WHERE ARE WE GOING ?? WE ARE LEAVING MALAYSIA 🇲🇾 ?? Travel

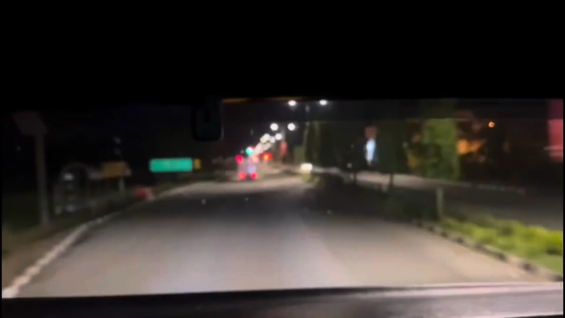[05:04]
So still we are on the way it's 5 40 am morning near morning for the time and all the night we spend on the Bus but still
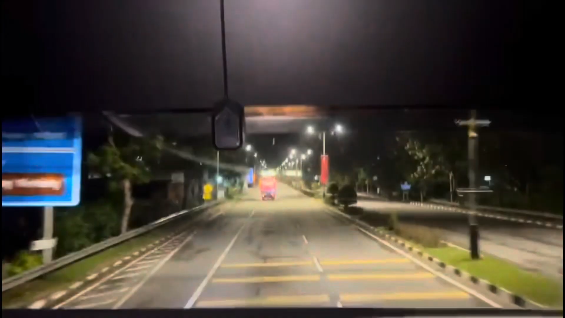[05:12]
we know reach almost I think two hours and then we reach and know it's morning